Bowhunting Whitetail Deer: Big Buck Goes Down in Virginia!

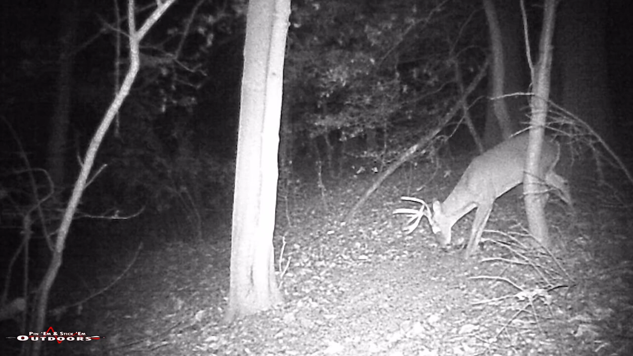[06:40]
I go back through all the pictures I have from the last season being on this farm. And I'm actually lucky enough to find where I had saved a set of trail camera photos that I got pictures of this buck just a few hundred yards away from where I actually shot him. As far as this season goes, I had no pictures of him.
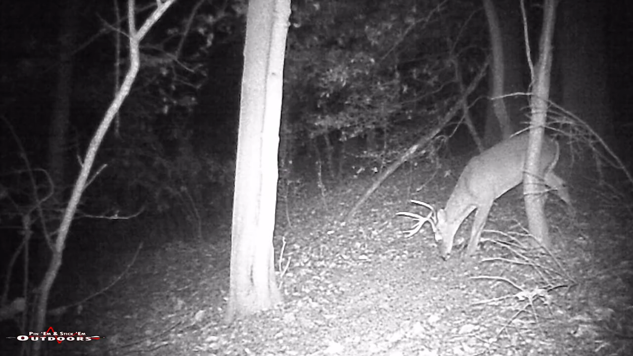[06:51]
I didn't even know he was on the farm. All right, guys, well, here he is.